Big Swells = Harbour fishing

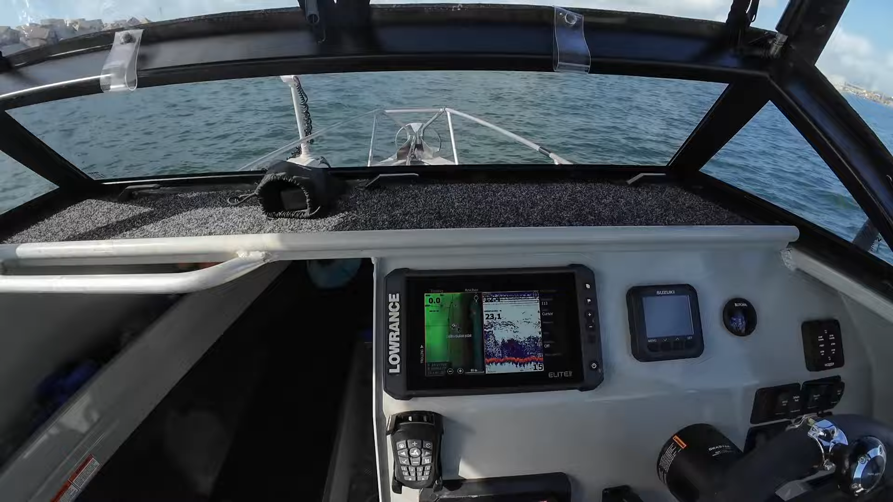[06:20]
so i don't know if you can see that but there's bait all along the bottom and then there's bigger predatory fish across the top of it